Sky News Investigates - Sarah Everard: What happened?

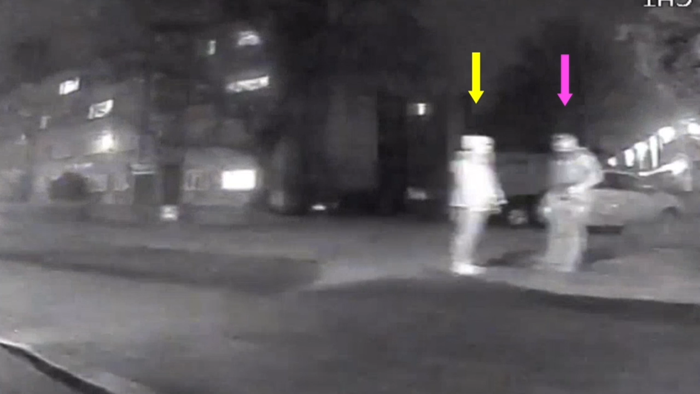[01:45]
a bus camera captures Miss Everard and Wayne Cousins on Poinders Road, standing beside a white Vauxhall Astra,
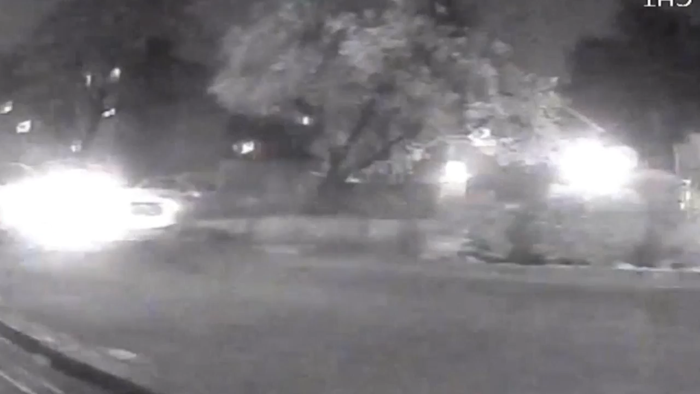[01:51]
parked on the pavement with hazard lights on.
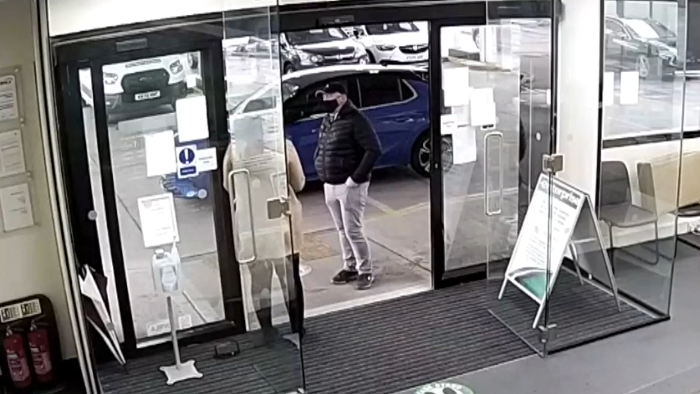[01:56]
Earlier that day, Cousins had hired this car from Dover in Kent.
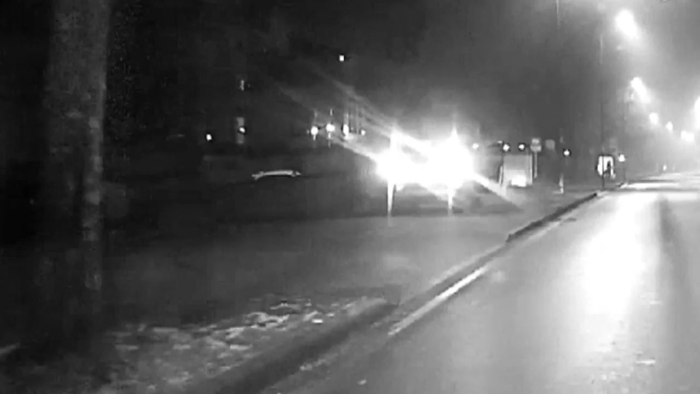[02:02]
At 9.38pm, another camera captures the same vehicle with the two front doors open.